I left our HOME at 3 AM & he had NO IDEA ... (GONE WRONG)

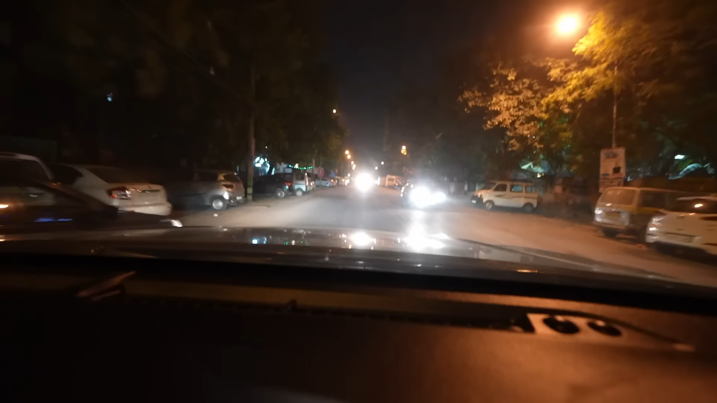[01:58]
भाई काफी गाड़ियां लग रही हैं आगे मेरे को, मजा आ रहा है यार। ये दिल्ली है मेरे यार, बस इश्क मोहब्बत प्यार।
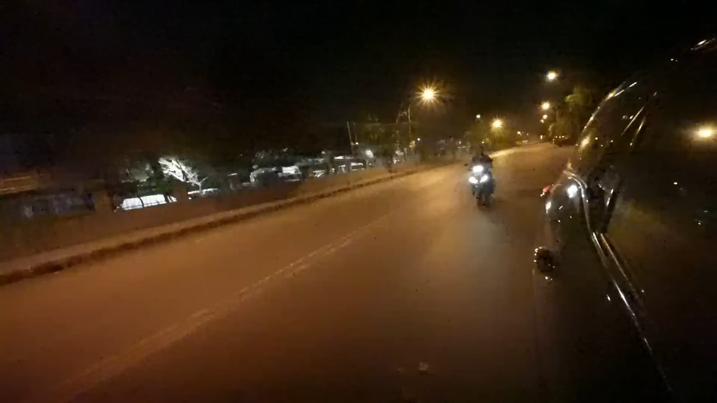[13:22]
एक स्कूटी आ गई अब्बू। वाह प्रेरणा वाह यार वाह, क्या हो रहा है प्रेरणा? पार्टी हो रही है। वाह बताया भी नहीं तूने और ऐसी निकल गई है।